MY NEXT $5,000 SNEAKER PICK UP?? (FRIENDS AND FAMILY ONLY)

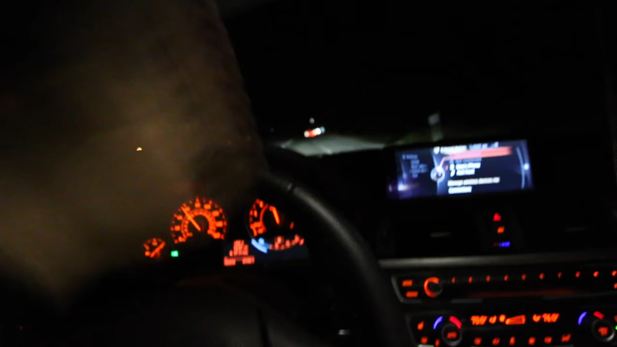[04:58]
and have a good drive oh and watch out for this big ass truck next to me go ahead go ahead get in front of me